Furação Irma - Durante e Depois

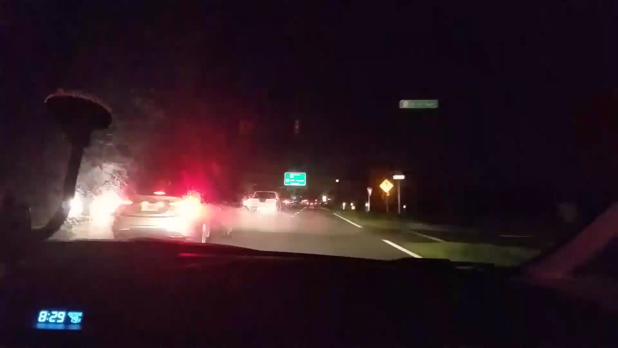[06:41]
Estamos aqui. Bem diferente ver Orlando praticamente sem luz nenhuma. Perto da nossa casa. Todo mundo quase ficou sem energia. Nós tivemos sorte. Deus foi bom conosco. Mas os sinais de trânsito estão fechados. E o que acontece quando os sinais estão apagados? Você tem que seguir a regra. Que aqui chama 4-Way. Ou seja, você tem que parar, olhar e ir por ordem de chegada. Quem chega primeiro tem direito a passar.